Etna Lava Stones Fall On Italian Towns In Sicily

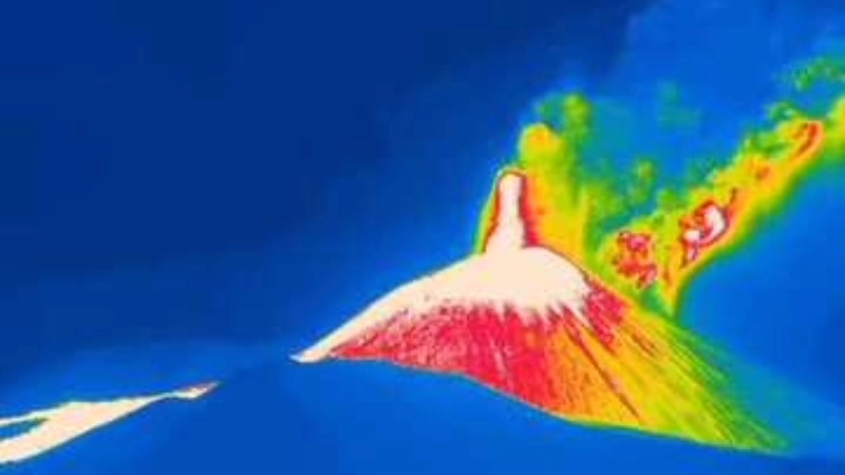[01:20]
this is a thermal image shows which part parts are the hottest parts and
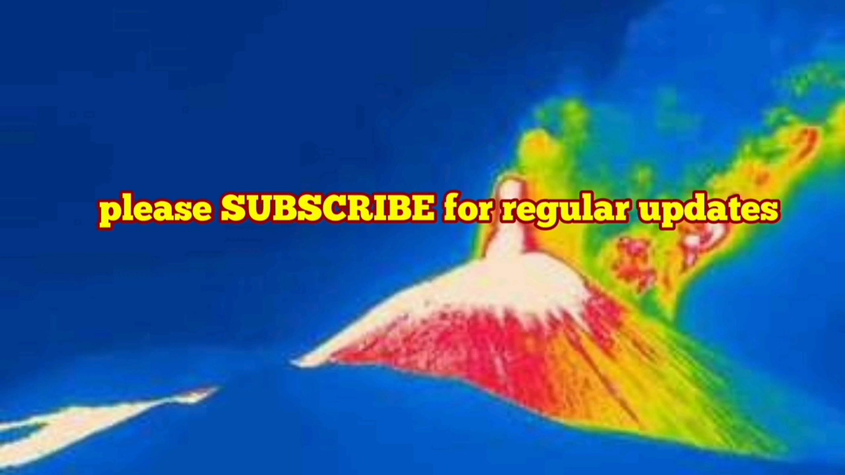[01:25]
you can see the of course the tip of the volcano where the eruption is happening is hottest